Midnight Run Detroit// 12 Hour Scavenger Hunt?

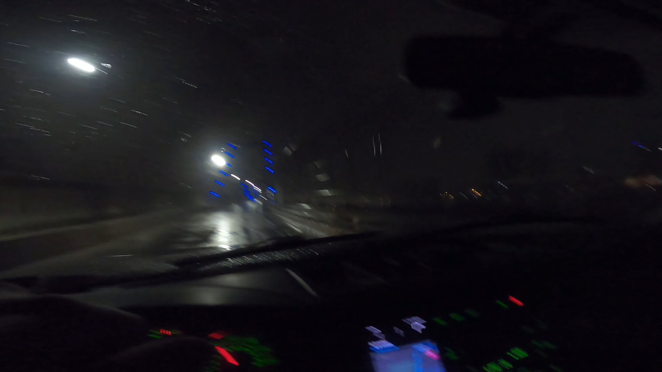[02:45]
We are going across a bridge in Toledo. It's a half a mile. Oh, there's Sarah on the GPS.